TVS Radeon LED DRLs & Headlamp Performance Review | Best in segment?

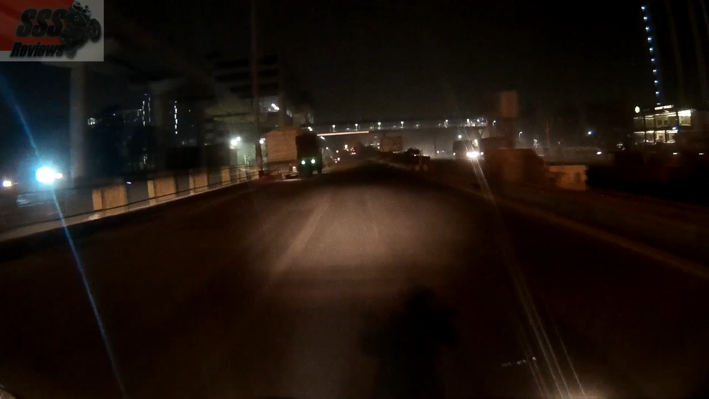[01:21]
I love this bike, headlight throw, wow
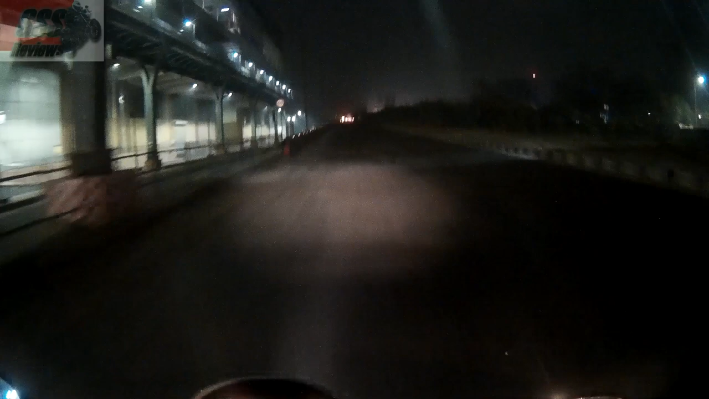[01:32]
look at that, just look at that, just look at that, boom,
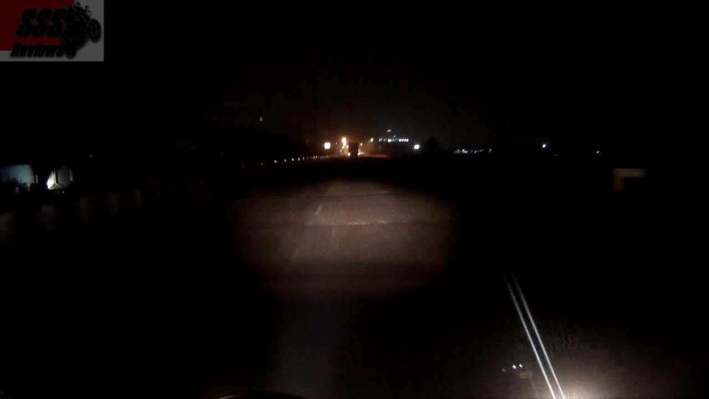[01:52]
the throw and the spread, just look at that, I am in the middle of the road right now, this is the low beam, nice spread, nice throw and look at the high beam now, f**k, this is a fake curate view.
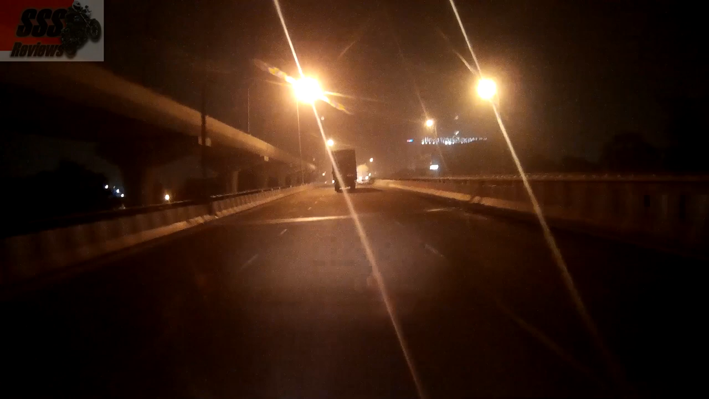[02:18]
From the West, I just wanted to look at the high beam all right now. Thank you.